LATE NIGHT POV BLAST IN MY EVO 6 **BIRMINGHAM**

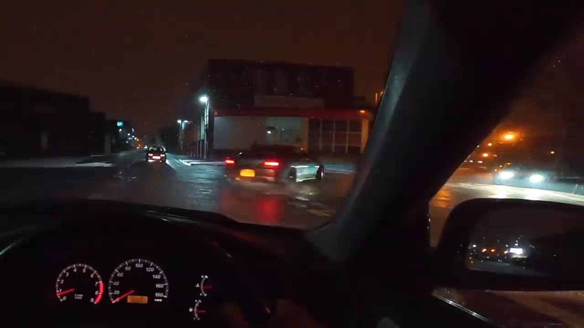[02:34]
Grip here, isn't there? Nah, his car's on stock suspension. Look at the left side and look at the right side. The right side's about to tip over. It's lifting up the rear wheel and it's not doing anything. He hasn't got LSD. Let's go for a drive. Drive, yeah. Down the tunnels and all that. Yeah, wherever, bro. I'll follow you lot.